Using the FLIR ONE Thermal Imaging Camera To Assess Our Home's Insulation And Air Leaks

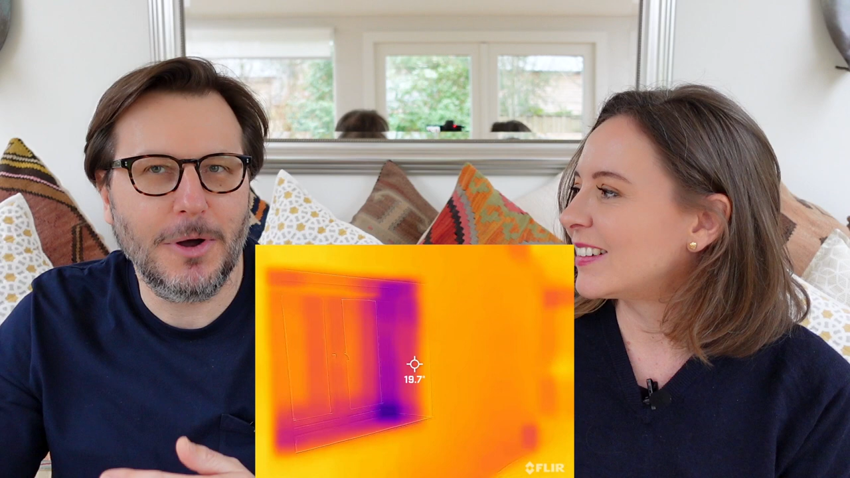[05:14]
using it more properly that you actually start to realize that there is a learning curve because you can actually understand a little bit more where the actual leaks are happening so working from within
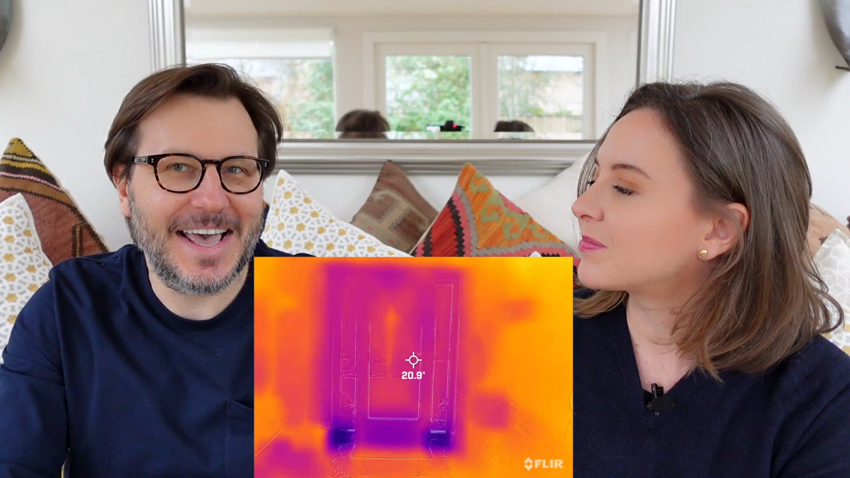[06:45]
you can actually again see even though you can't feel the wind coming in because it still feels quite airtight it's definitely cold coming through there so you know in instances like that if you've got a door maybe that you're not using frequently maybe a towel or one of those sausage dog type door stoppers you can actually put it down there and then that that that does actually work because i did that
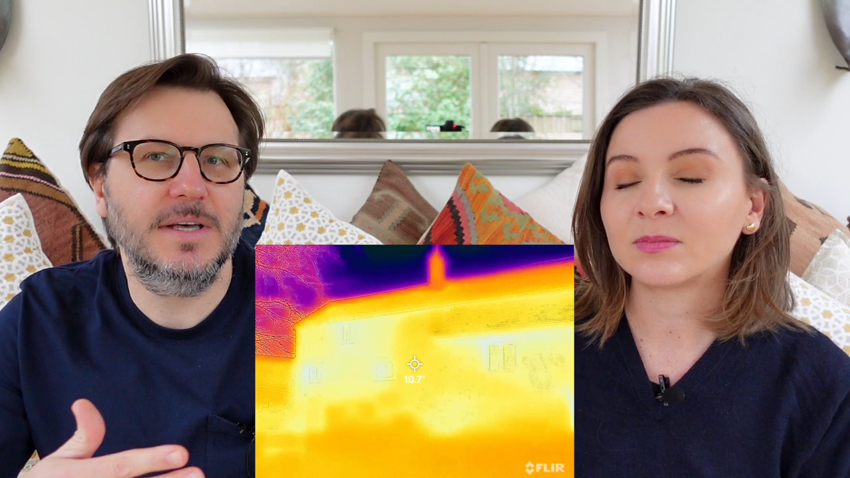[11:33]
after the the sun and it was a sunny day and it was remarkable to see how the bricks and the windows actually did retain a lot of the heat on the north end of the house obviously not as much on the south end of the house definitely a lot more so so again this gives you some insights with regards to which portions of your house actually get heat and actually are able to retain that
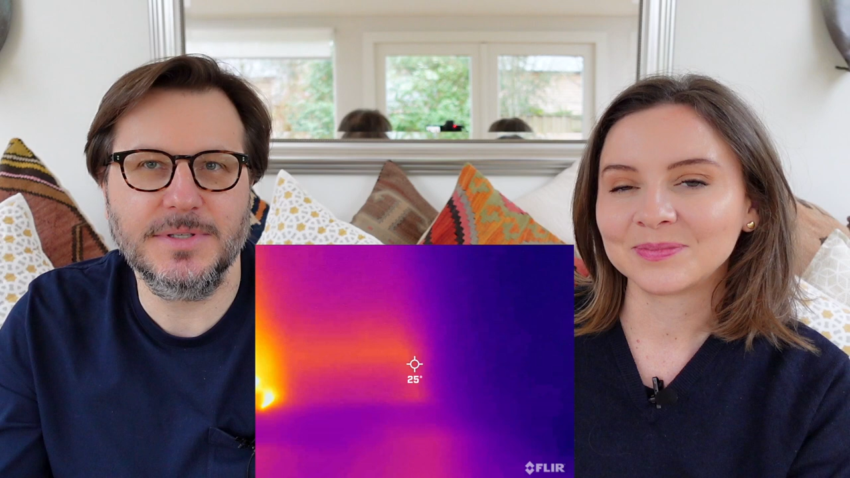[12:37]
the thermal camera up against that and you will be able to see hotter spots than others which should give you an idea more or less
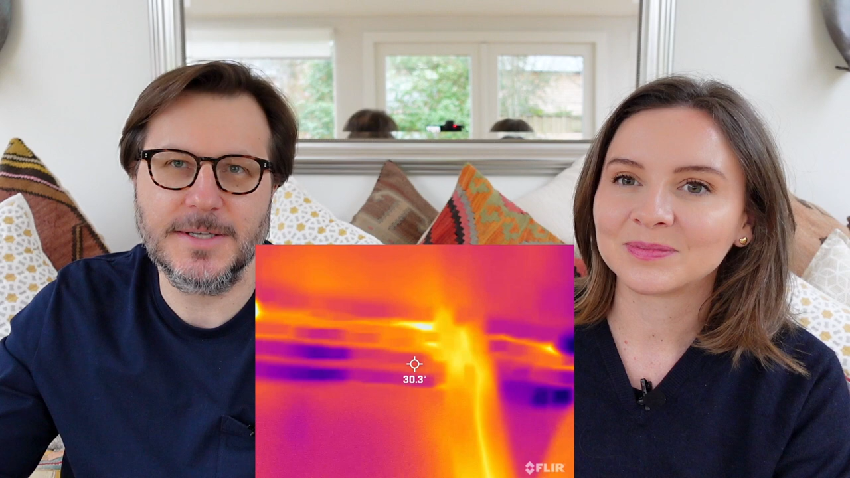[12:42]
where those hot pipes are running while scanning the house from the outside was useful i did think it was a lot more beneficial to do an inside scan but if you do have a look at the house from the outside make sure that
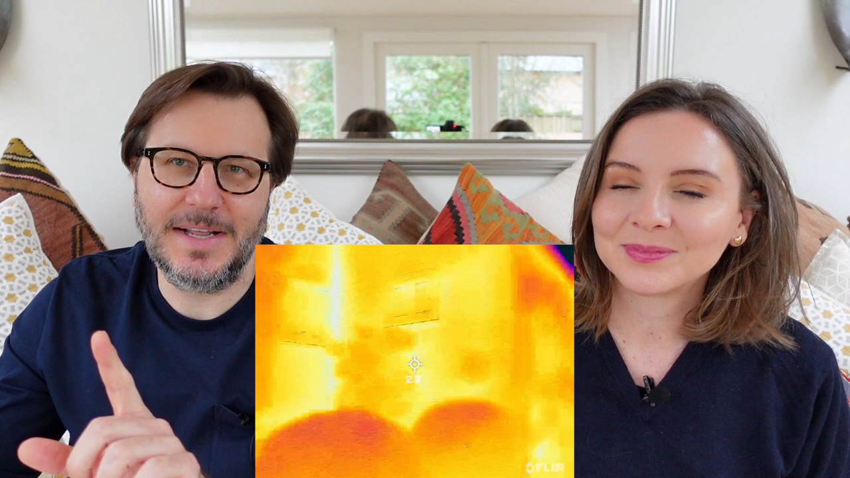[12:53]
when you're actually pointing it at the house don't get the sky in because you will get a huge disparity in color and it might throw you a little bit so the sky is going to be really cold and the house going to be really warm try and just keep a position on the house all in all i found this the thermal imaging camera to be very very useful it's